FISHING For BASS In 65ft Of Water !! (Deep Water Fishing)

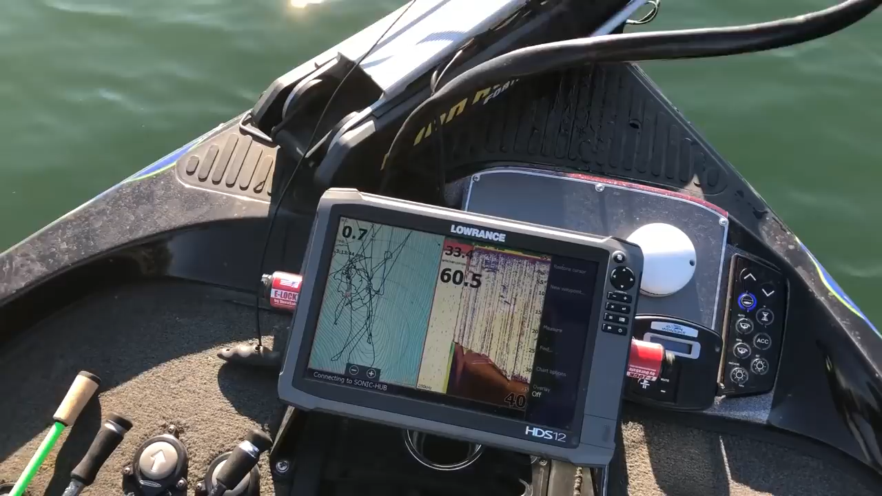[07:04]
And most, I mean, some of you guys aren't gonna know how to read a graph, but I'm gonna see if I can find what I'm doing. I'm gonna see if I can find you some timber that I'm dropping on. As you can tell, I'm in 35 foot now.
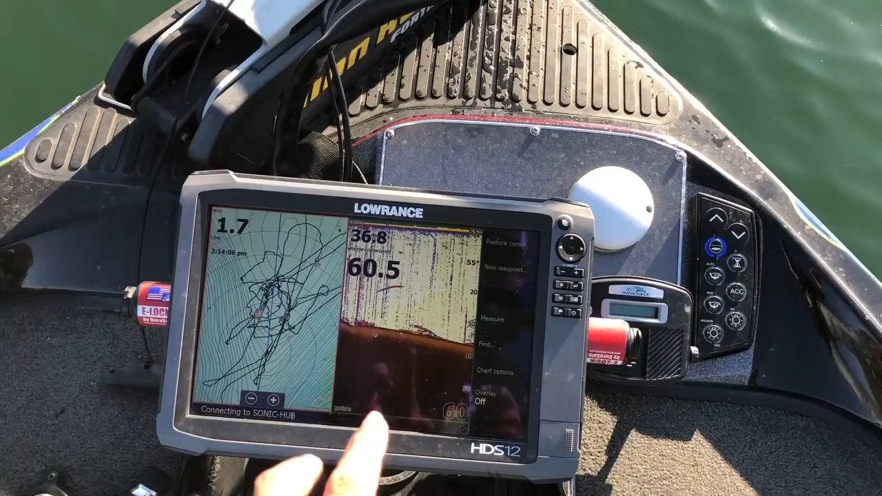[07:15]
Today I haven't really caught any fish around 35 to 40 foot. It just hasn't been as good.
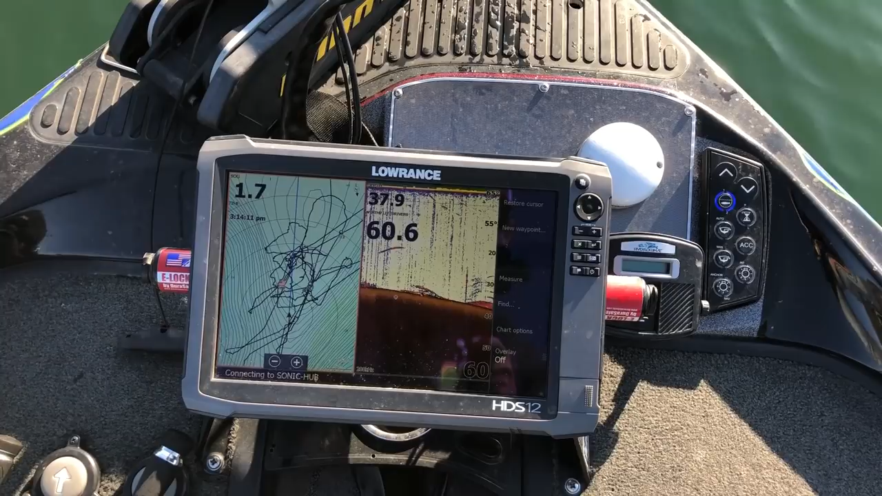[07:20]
50, 60 foot range has been the best.
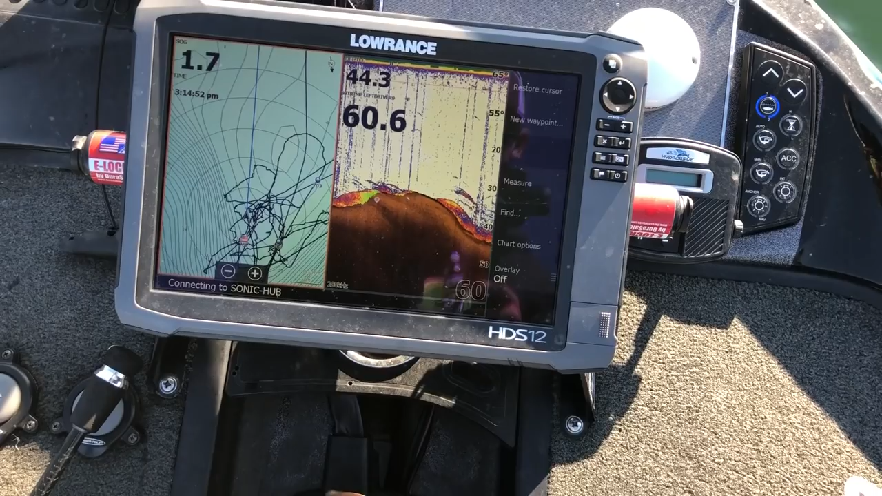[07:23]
See that drop off right there, and there's all that stuff right there. Got some trees. I know it's hard to tell right in here,
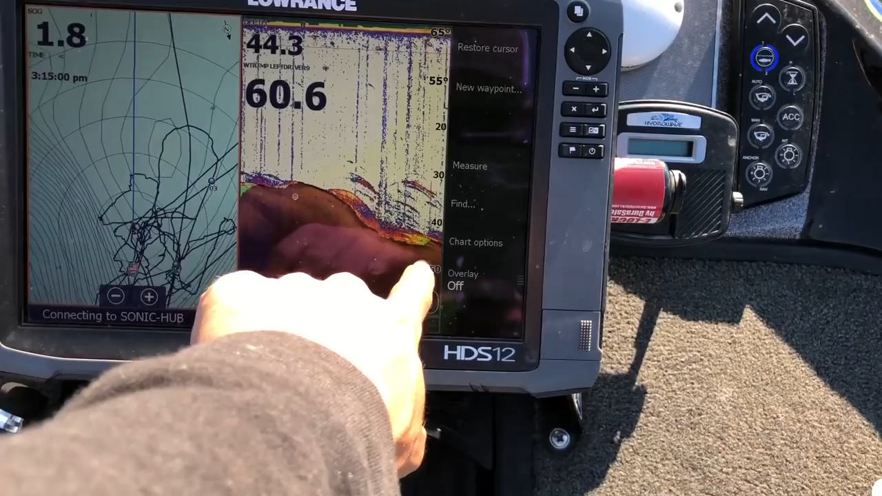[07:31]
but that's actually a fish right there. I can tell you that. That's not fish. It's so hard to explain how I'm reading this stuff, guys.
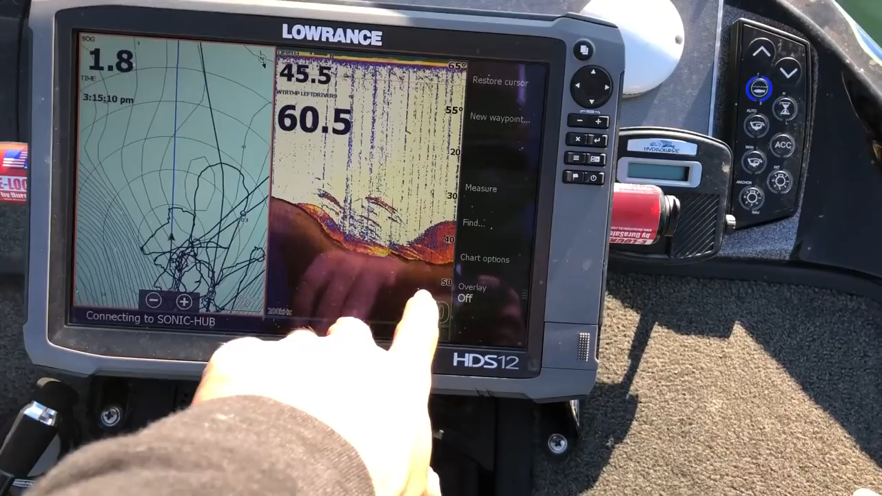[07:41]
It's all about trial and error, really. But I'm dropping this spoon all up in this stuff, you know, jigging it up and down.
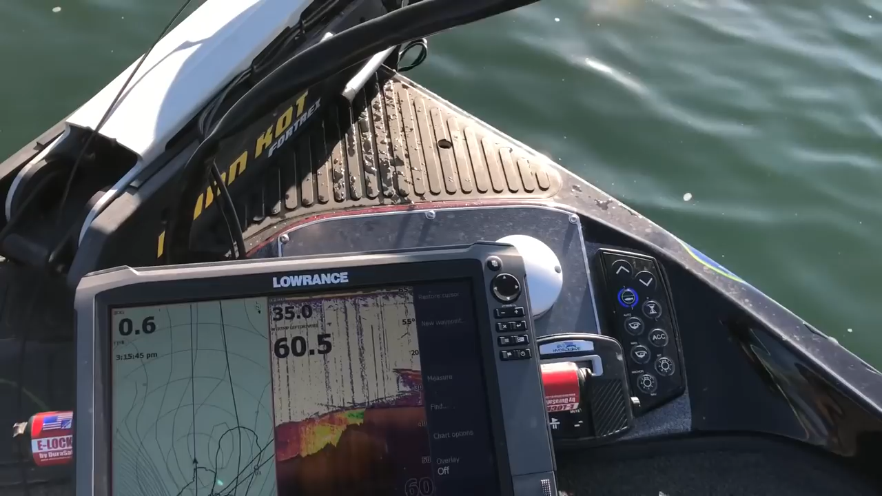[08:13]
You see, as you can tell, a timber down there. There's trees down there. I'm just dropping straight down on that and jigging up and down.
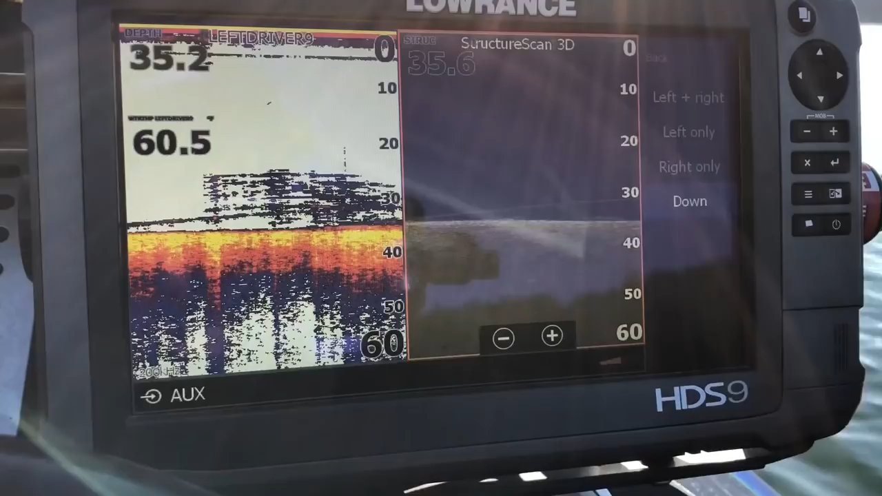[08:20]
Here's a better look at what you guys are seeing on that other graph, as you guys could probably not tell as much.
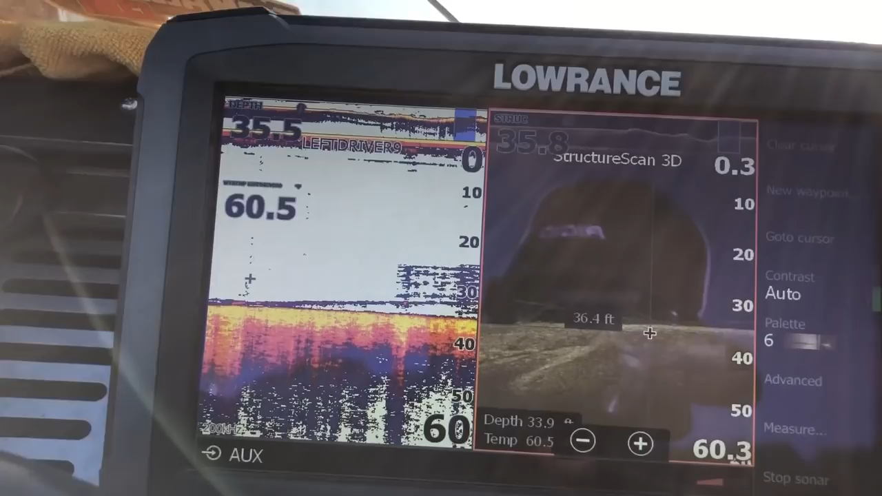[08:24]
See, that's a tree laid over right there.
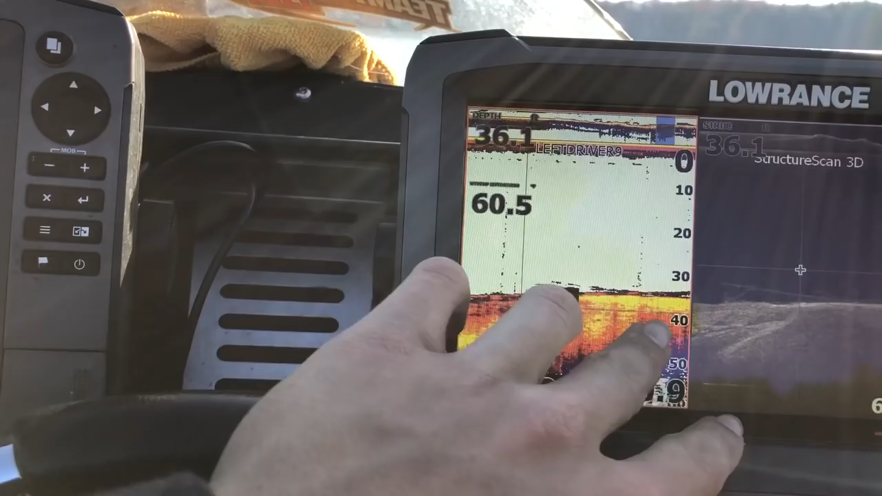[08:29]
So when you guys were probably looking at me, say, oh, that's timber, or that's trees, see, you can tell. It just looks weird on a sonar if you guys aren't familiar with that.
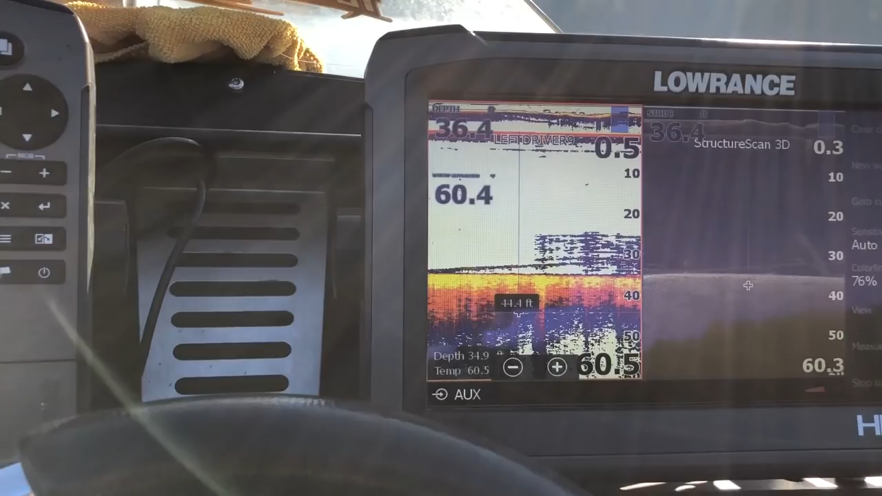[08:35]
If you guys were wondering, 60 degree water temps today on this beautiful day.